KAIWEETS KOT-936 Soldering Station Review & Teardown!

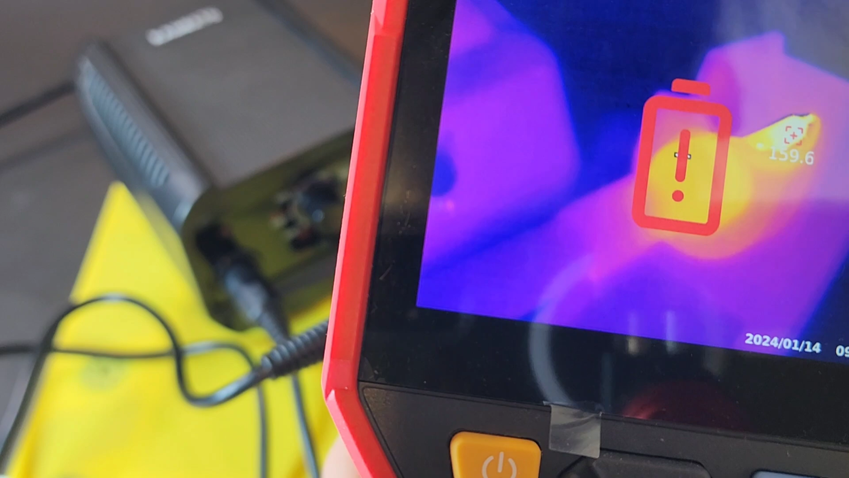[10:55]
Wow, that is nuts. Um, yeah, so that's where your fingers are still. It's supposed to be.
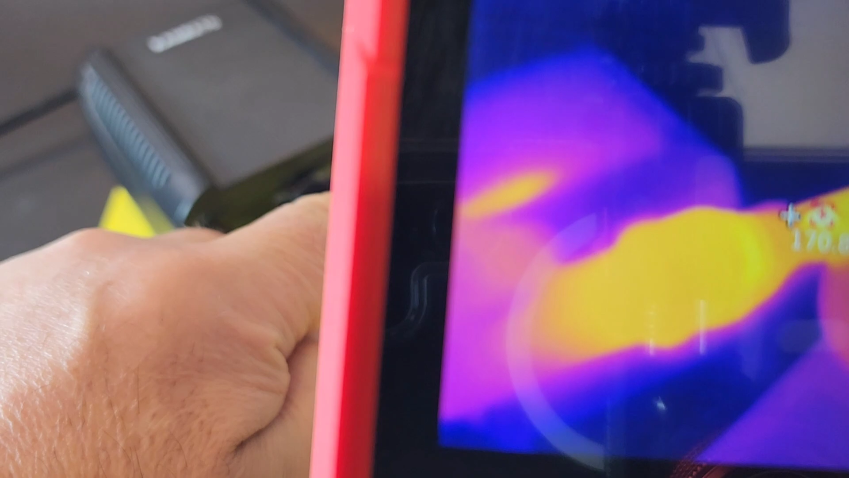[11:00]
But you can tell that is just really, really, really hot.
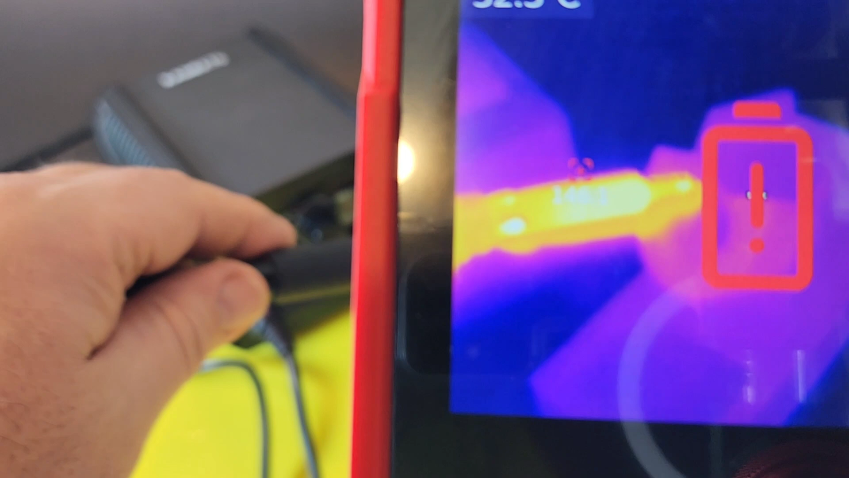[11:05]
So, hopefully we can do something better, Coyotes, in terms of, uh, yeah, that protection here. Cause, man.